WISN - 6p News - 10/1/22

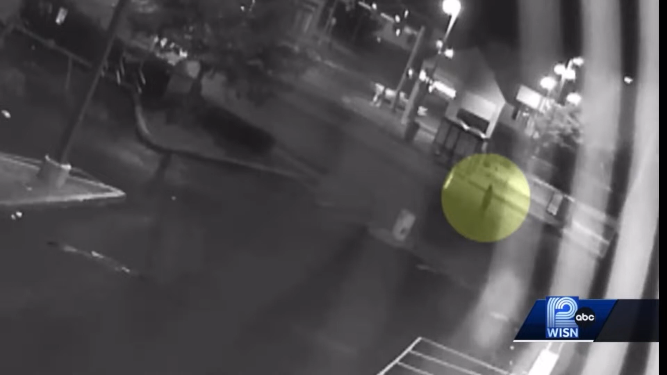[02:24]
You can see the man in the street overnight. One car goes past him. He is then hit by the second vehicle. We've stopped that video before the impact. This happened about eight o'clock last night in your capital into Tonya.
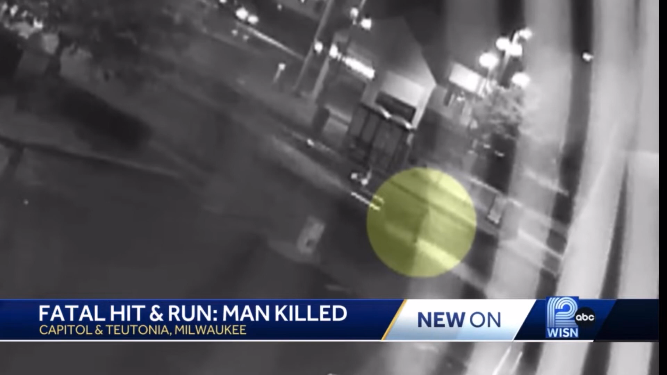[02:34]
Police say the victim was a 55 year old man tonight.